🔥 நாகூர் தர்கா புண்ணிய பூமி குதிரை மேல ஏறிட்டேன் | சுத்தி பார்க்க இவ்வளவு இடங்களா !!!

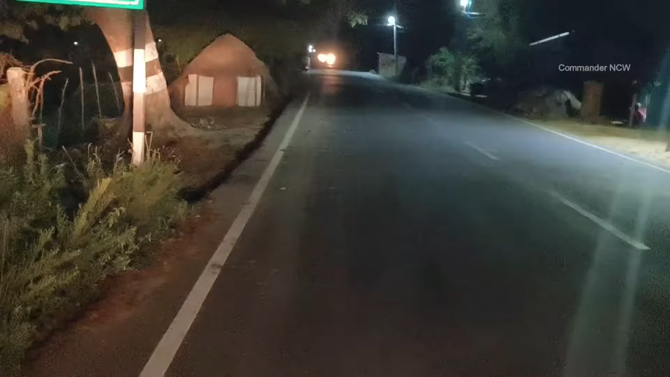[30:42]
ஓகே, காலையில் நான் போன வழி வந்து இந்த வழி தான்.
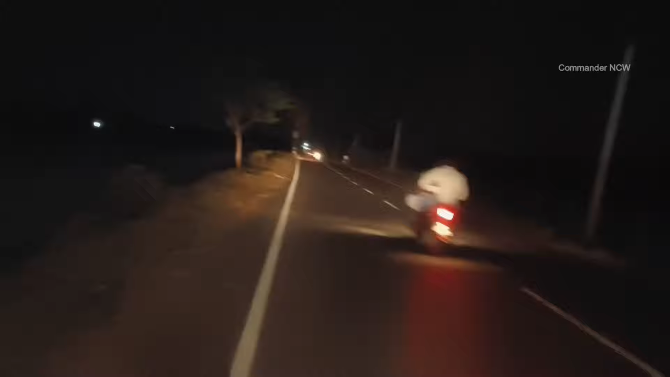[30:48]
அது இப்போ வந்து பாதை மாறிட்டு நான் ஃபஸ்ட்டு ஒரு வழியாக நான் கண்டுபிடிச்சி, இப்போ நான் சொன்ன பார்த்தீங்கன்னா ஒரு பேனர், அது பக்கத்தில் தான் இந்த சந்து போகுது.